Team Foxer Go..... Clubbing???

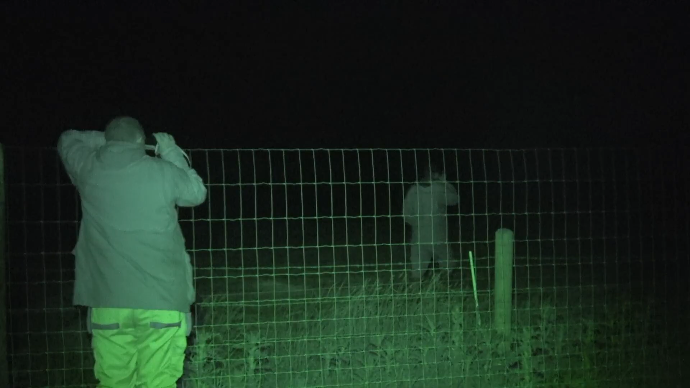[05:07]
So as Kazzy hotfoots it over the fence into the darkness to retrieve the fourth fox that evening,
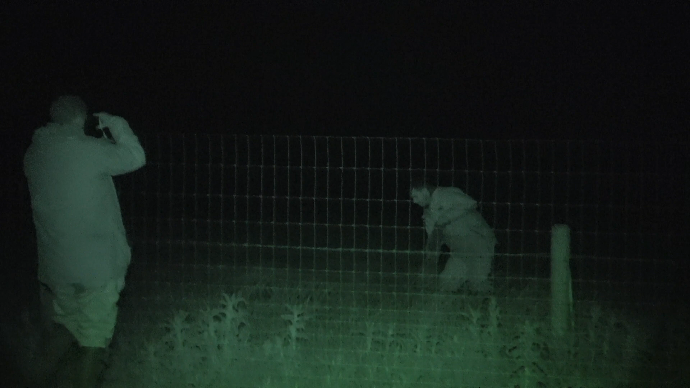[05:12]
myself and Andy were taking bets that it was actually going to be the fourth cub. Turns out it wasn't.
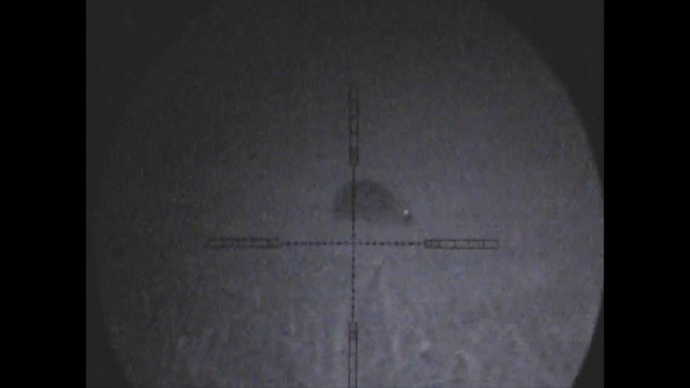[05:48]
Clearly this isn't what we're after, but they are lovely to see these little things mooching around.
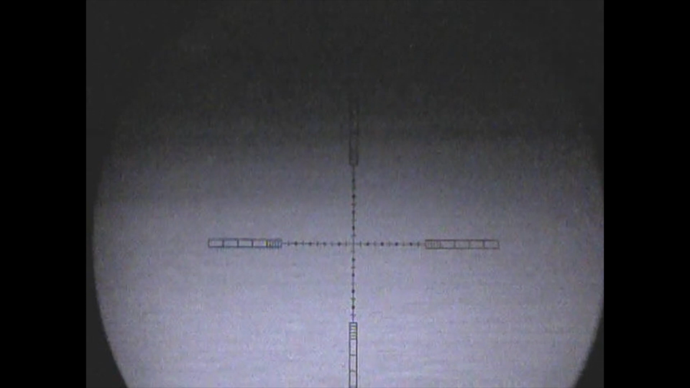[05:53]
I don't have to wait too long at the farm shop. Again, with mouse call playing away with my caller up on a fence post,
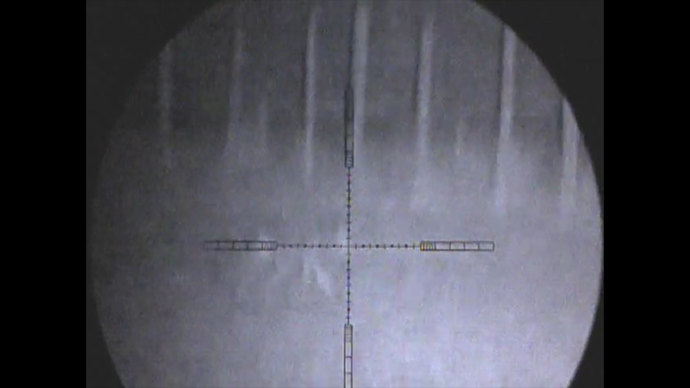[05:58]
this fox makes its way pretty quickly to the caller. In fact, here it's only about less than 10 yards away.
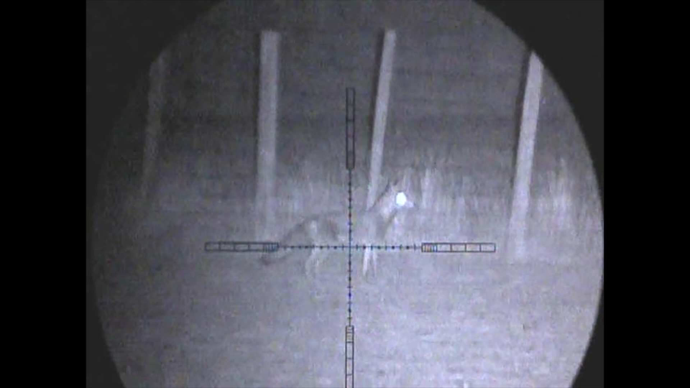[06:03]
So I'll stick the crosshairs on the shoulder, pull the trigger and the fox goes straight down with an almost perfectly placed heart shot.
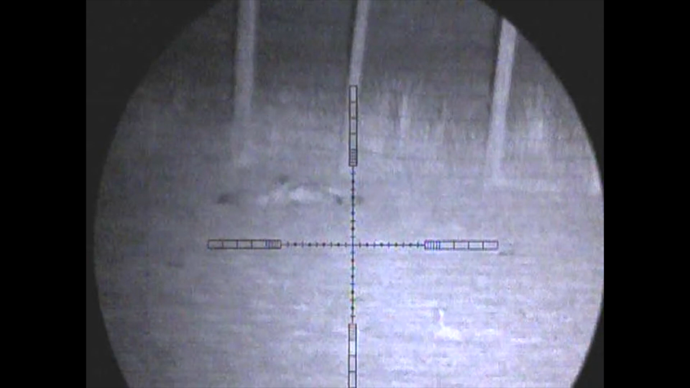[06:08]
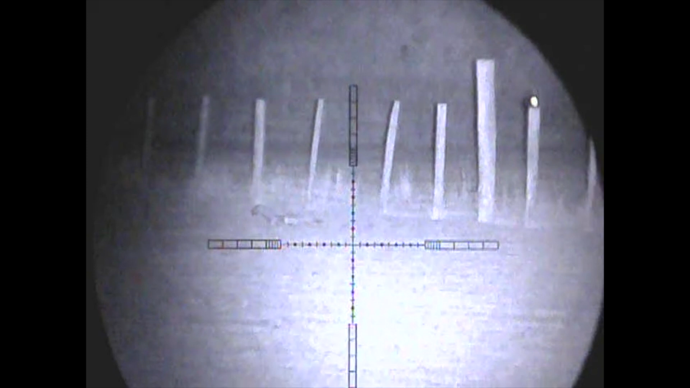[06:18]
And this is exactly what I was talking about earlier.
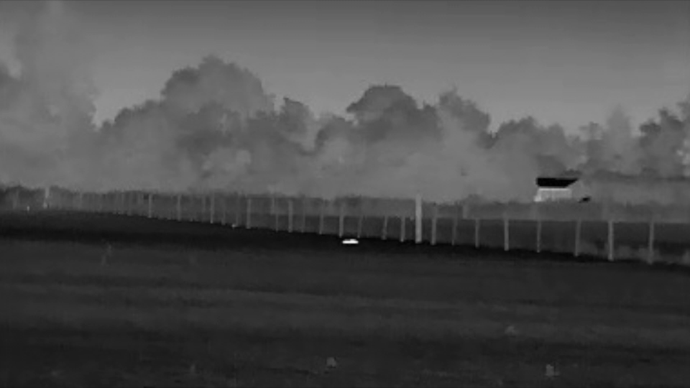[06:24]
Even though the fox is down and well and truly out, it still gives off a fantastic heat source.
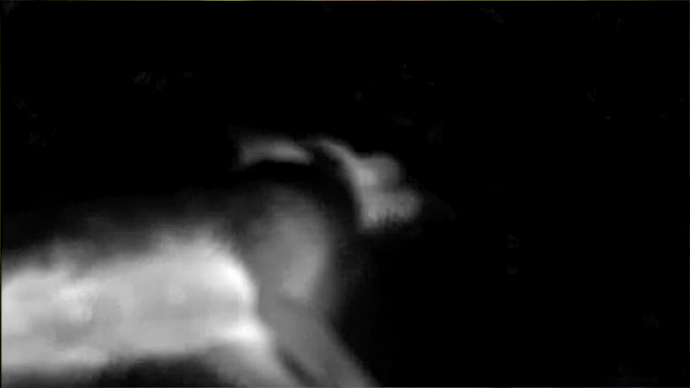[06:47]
I could see it was a vixen through the thermal as I approached.
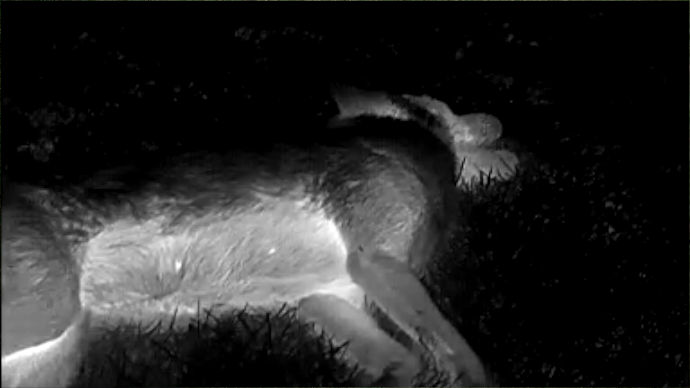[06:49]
You could see a nipples, but I aimed dead on the shoulder so it was quite quickly taken.
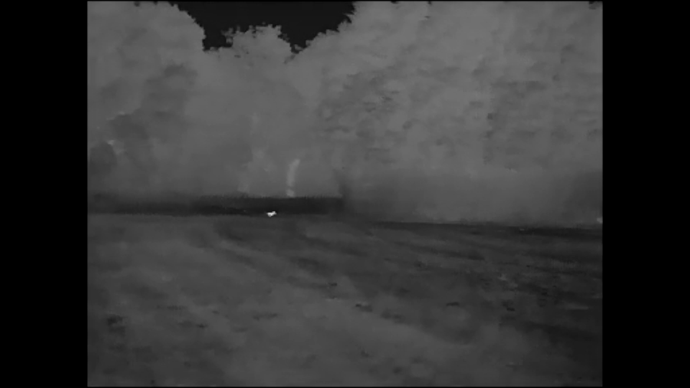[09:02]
So I turned around to the keeper and said if we have another chance at a fox and I take it and miss then we will go home. We simply won't risk any more.
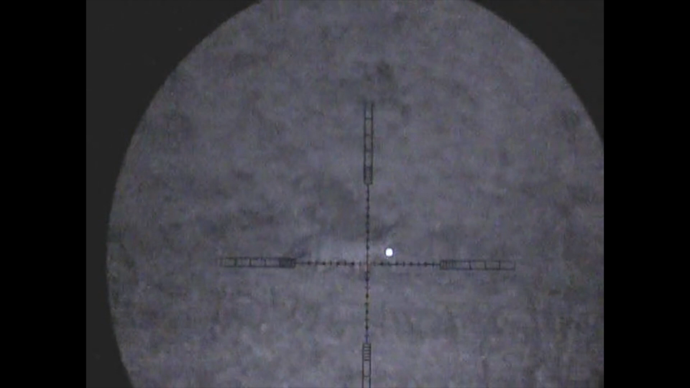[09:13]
But as you can see the third fox did make an appearance and this one came into a very light mouth squeak as I'm now on top of the truck shooting off the bipod.
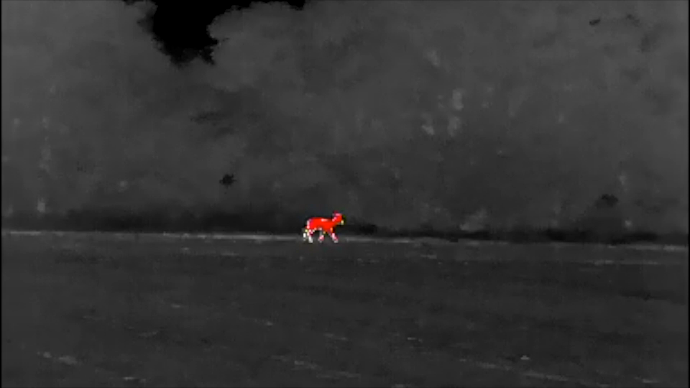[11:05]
The first thing out of the woods tonight is this handsome little roebuck.
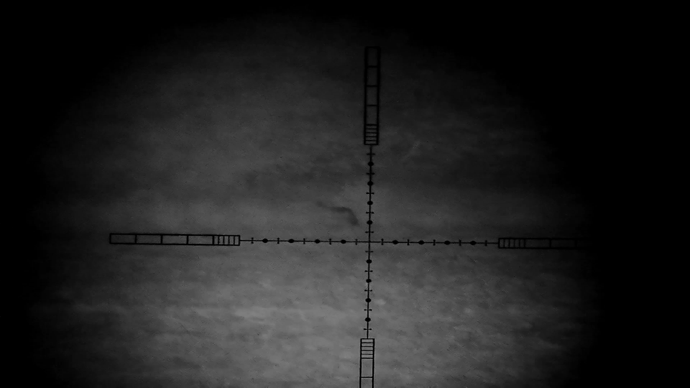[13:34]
heat source right over the other side of the field it kept disappearing into and out of the undergrowth now there didn't seem to be any necessarily reason as to why we would call this fox initially it was actually
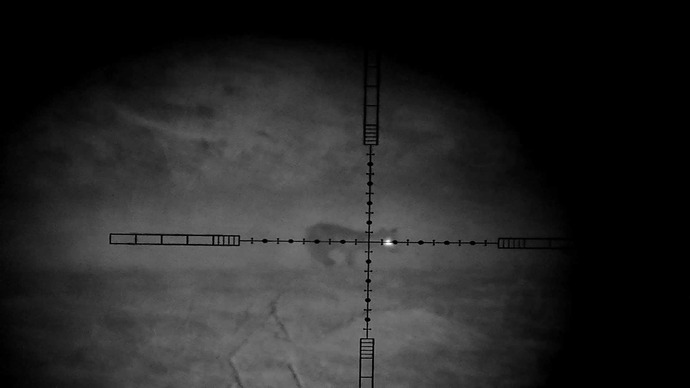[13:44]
making its way to us but once it got within range we did let out a couple of small neat
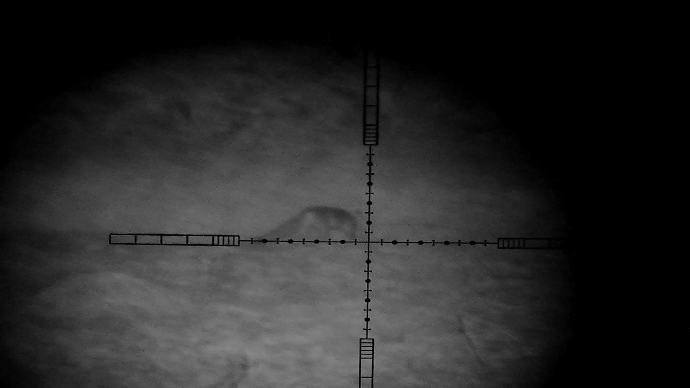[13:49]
mouth squeaks to be able to try and entice it towards us it would actually be in and around seven minutes long believe it or not this footage but eventually it made its way close enough for us to be able to take the shot